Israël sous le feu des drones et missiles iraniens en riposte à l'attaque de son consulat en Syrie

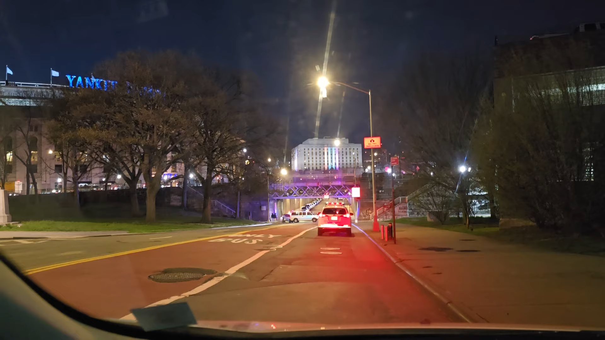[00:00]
Au TEP à tous, nous sommes toujours au Yankee Stadium à gauche que vous apercevez là-bas en bleu. Ça c'est le grand stade de New York, ça se trouve dans le Bronx. Et vous avez en face là, c'est l'hôtel de ville du Bronx. Alors, je vous entretiens pour vous dire que ça chauffe, il y a le feu en Israël.